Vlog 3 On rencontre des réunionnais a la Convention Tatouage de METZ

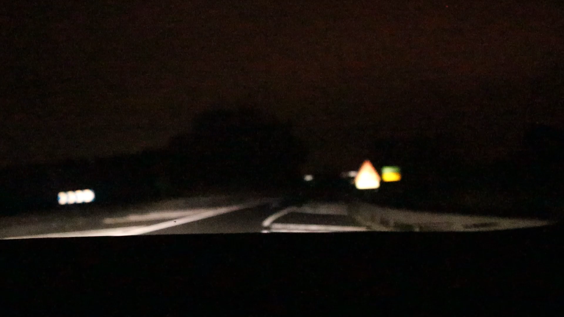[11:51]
Là, on est on à Perpignan, à Barcelona. On n'en peut plus de la route. Oh là là, qu'est-ce qu'on n'en peut plus de la route. Péage devant, nous a payé. On va payer la bonne. Pardon, la bonne queue. Hein? Ouais, ticket.
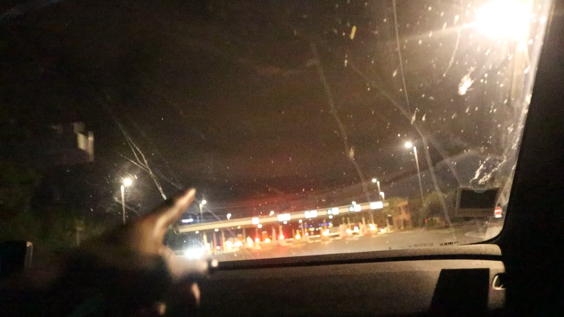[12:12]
Normalement, il est automatique, ça, là, mais quoi? Mais essaye quand même. Combien on va dépenser?